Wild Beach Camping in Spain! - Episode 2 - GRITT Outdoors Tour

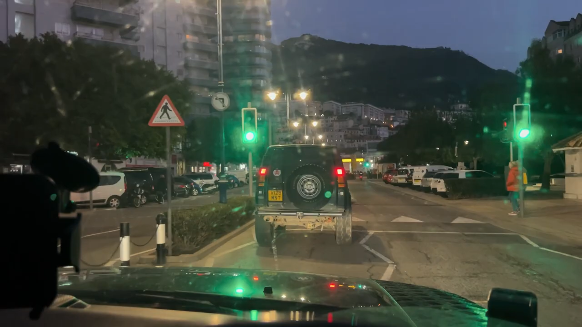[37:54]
Gave Jack the task to guide us to the beach where we're going to camp tonight, fingers crossed. I don't actually know if it's allowed yet, but that's my plan. Everyone likes it, so we're going to give it a go. So I'm going to go to the east side of Gibraltar. Should be able to do it there, but we will see.
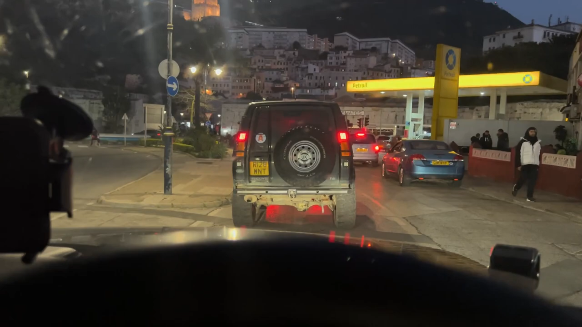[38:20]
So there's not much to film right now, because obviously we're in traffic and stuff. So I will catch up with you when we find a camp.
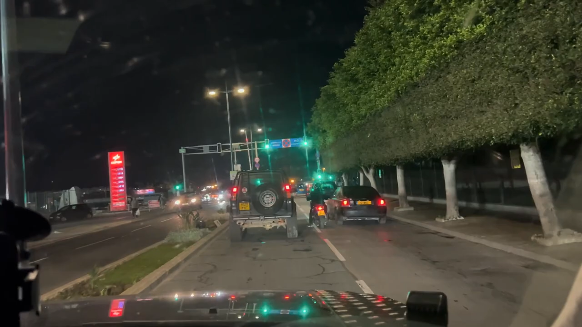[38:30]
Right, so just quickly want to show you this bit. So this, look, airfield ahead.
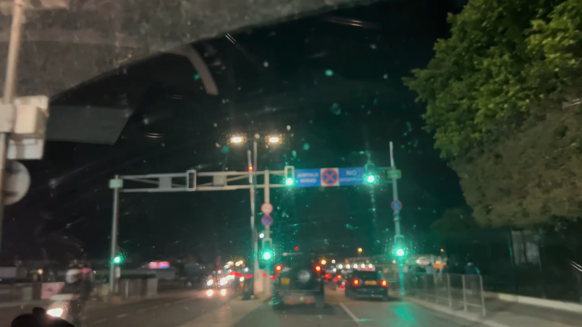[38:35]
This is the live air runway.
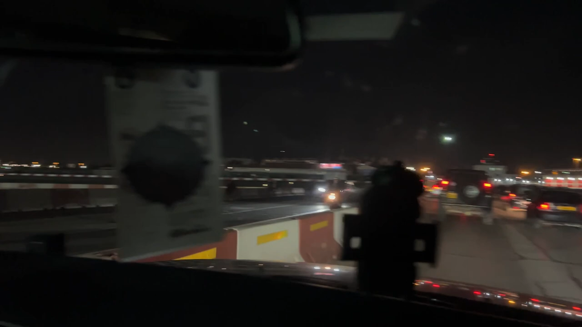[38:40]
So this is Gibraltar Airport. Okay. And this, look, it's literally just the runway. And this is the main road. I always remember that time that you got stuck in traffic on the runway. Look at it. How mad.
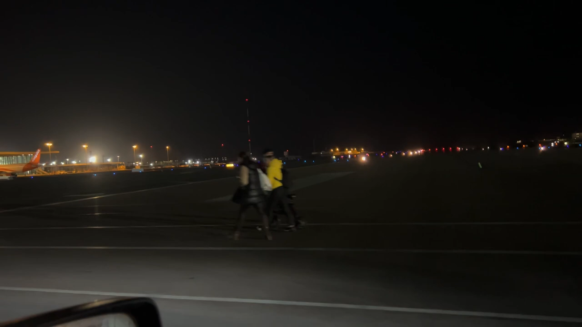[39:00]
There's a plane there.
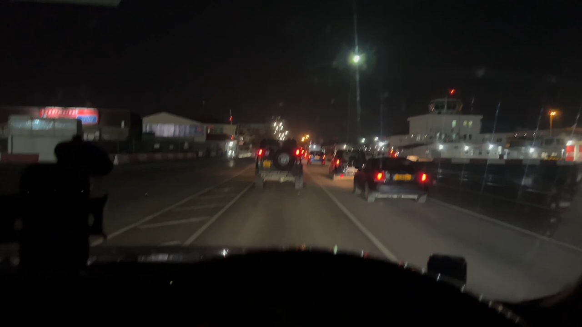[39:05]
And yeah, this is where you have to cross in and out of Gibraltar.